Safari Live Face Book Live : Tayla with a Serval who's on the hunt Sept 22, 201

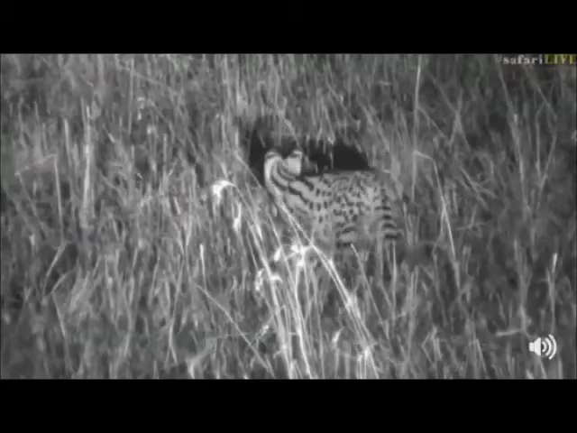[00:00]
Hello everybody who's joined us for this live broadcast this evening in the Mara Triangle in Kenya.
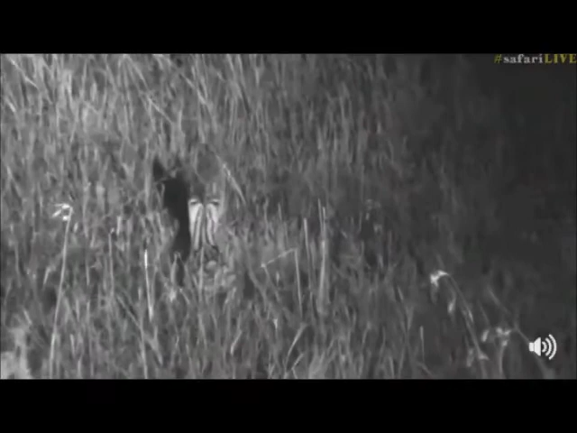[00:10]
You are looking at a very unusual creature and it is known as a servile cat. Now if you're wondering why on earth you're in black and white, it's because we've got our infrared cameras on which allows us to of course look at these animals without bothering them. Now I had the spotlight on her just a moment ago because she was
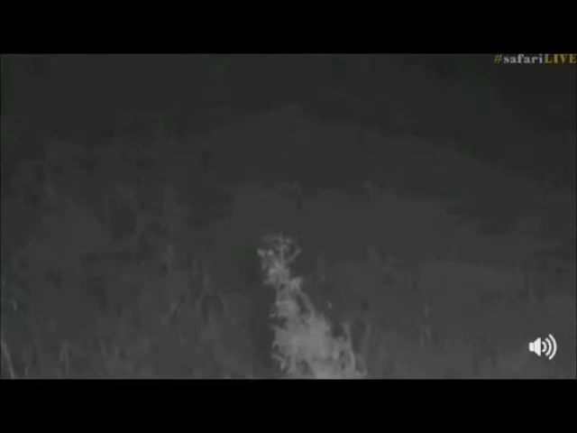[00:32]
moving quite far away from us but we found her again. I'm just going to give her a little bit of light. She's looking for things like rodents and birds and anything she can get her paws on. Because this is live of course you can have chats with me so you're welcome to ask me any questions. You can just comment away and any questions you've got about a servile hopefully I'll be able to answer them for you. But she's definitely on the search for tonight's next meal. And I wonder what she's going to catch for us.
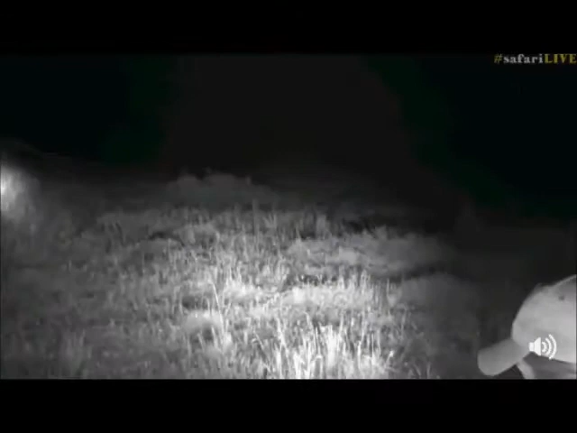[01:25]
Wonderful. Right. Well seeing as though you've got to look at me now I better introduce myself.
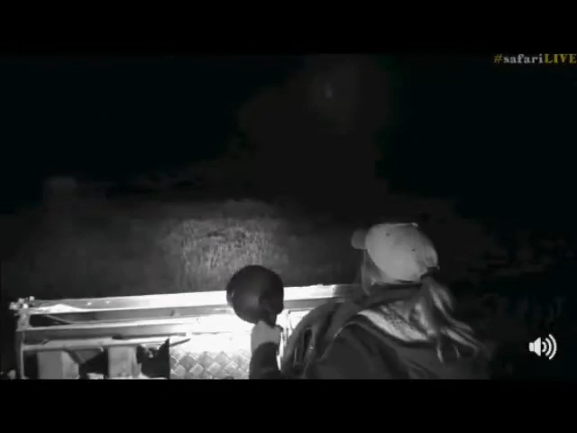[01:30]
My name is Taylor and bringing you the amazing footage of the servile is Manu. And like I said this is live. This is happening right now. So let's see if we can catch up to this girl and see what's happening. Now she could hunt at any moment. Now I've just got to figure out where she went again. She's disappeared in the long grass. Where did she go? Was she up this way? We're just trying to have a look for her now. And as we search, Kaz you're wondering, let me stop here.
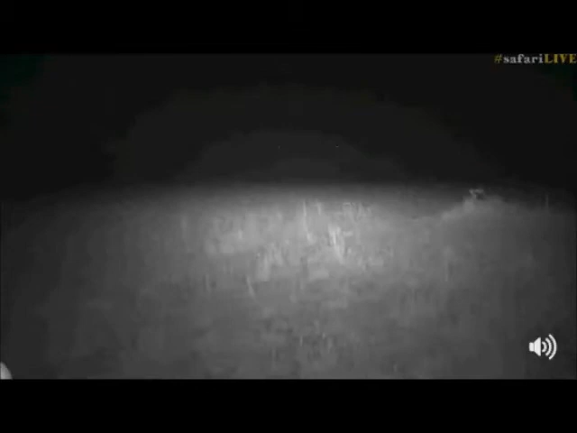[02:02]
I'm going to quickly search. You're wondering if servile are fairly common in the Mara. Actually I've seen so many of them. Very very lucky in fact to see so many servile. This is the problem now. She got too far away from us. And now she's gone in the long grass. Where did you go young lady? I'm going to try and scan as slowly as we can. You got her. Whereabouts? Are you looking? Oh wow. Look at that.